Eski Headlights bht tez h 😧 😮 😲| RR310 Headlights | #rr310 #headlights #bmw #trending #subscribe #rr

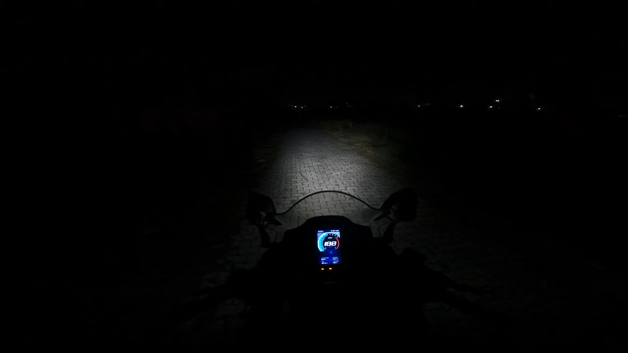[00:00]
हेलो गाइज तो कुछ भायों के कमेंट आ रहे थे कि इसकी हेडलाइट के उपर वीडियो बनाओ और तो अभी देखो मैं
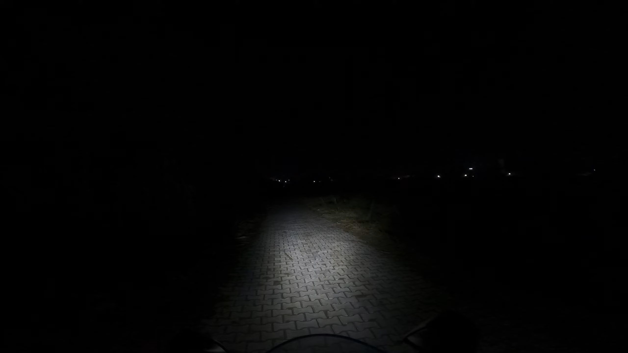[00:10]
इस जगह पर हूं और यहां पर अंधेर है तो यह इसकी लो भी मैं और यह इसकी हाई भी मैं तो अभी मैं बाइक स्टार्ट करके चलाता हूं फिर आ�
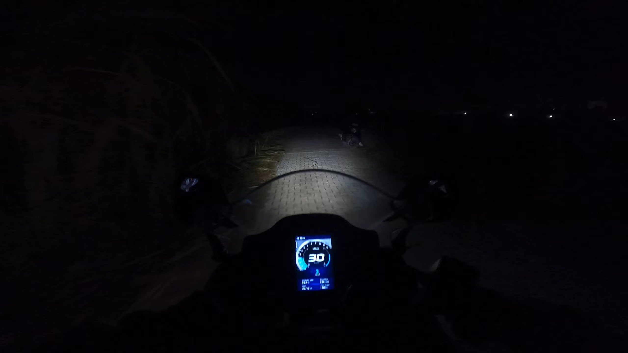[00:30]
जाल देते हैं तो इसका लोवी मैं और यह इसका हाई भी मैं भाई तो आलिव आपको इसकी हैट लाइट के बारे में आइडिया लग गया होगा और हैट लाइट तो यार मैं बताओं तो काफी अछी इड लाइट इसकी वाई-led आते से प्रोजेक्टर है जो
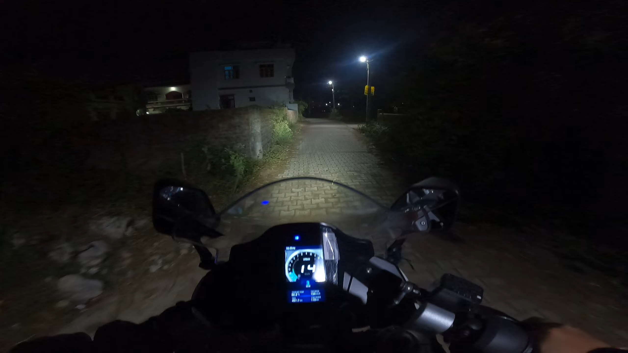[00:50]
और काफी अच्छी जलती है और हेड्लाइट का थ्रो भी बहुत अच्छा है वह तो भाई मेरे हिसाब से तरह लाइट बिल्कुल सही है
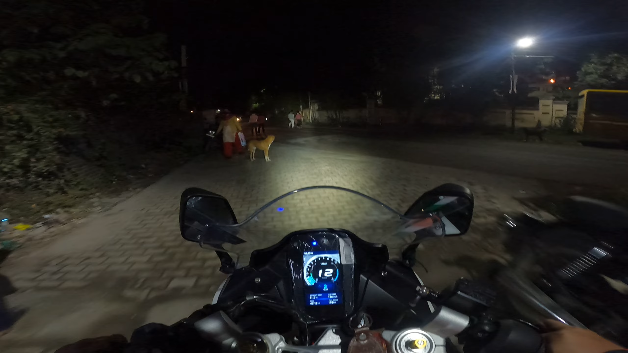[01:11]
तो है ओब आपको हेड्लाइट के बारे में पता जल गया हुआ और इस वीडियो में बस मैं हेड्लाइट ही बताने वाला था तो यह ज्यादा बड़ी नहीं एक दो मिनट की वीडियो होगी चलो बाई